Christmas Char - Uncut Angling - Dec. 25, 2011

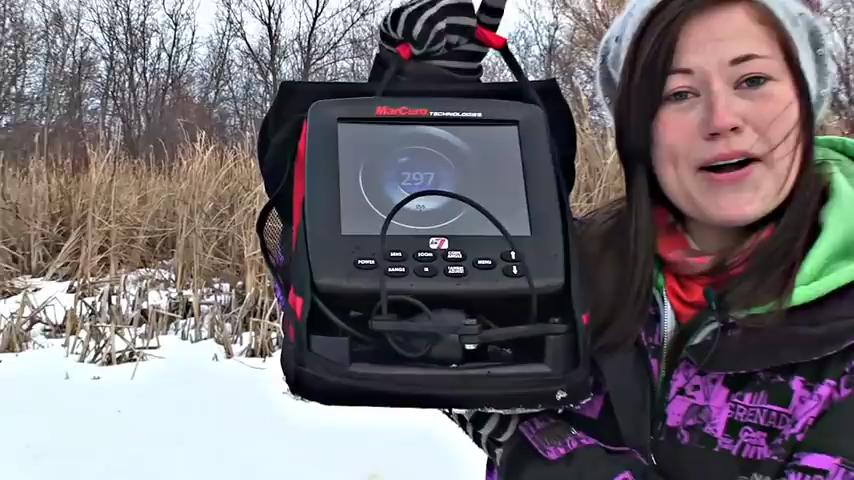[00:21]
Markham LX7 very popular item this season brand new on the market I bet everyone wished that they got one of these and even though I know it wasn't actually
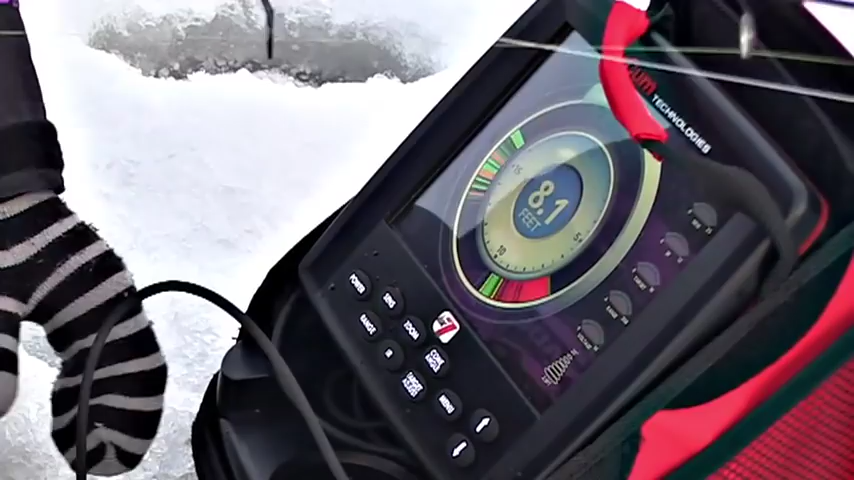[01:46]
you can see on the screen it tells you the depth we're at 8.1 feet there we go now
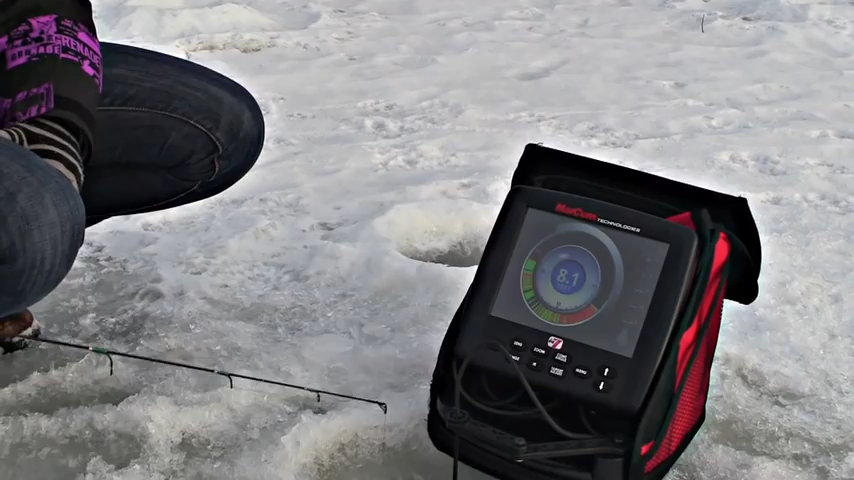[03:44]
I've got a big red mark coming off the bottom there he's right on me oh he's right on my jig here we go here we go just like that it's as easy as that he's
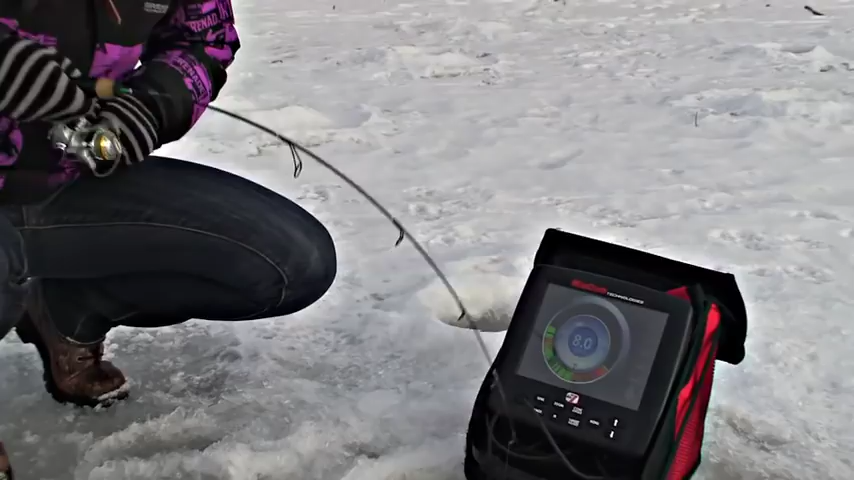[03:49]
there one second and you just want to get this flasher out of the way there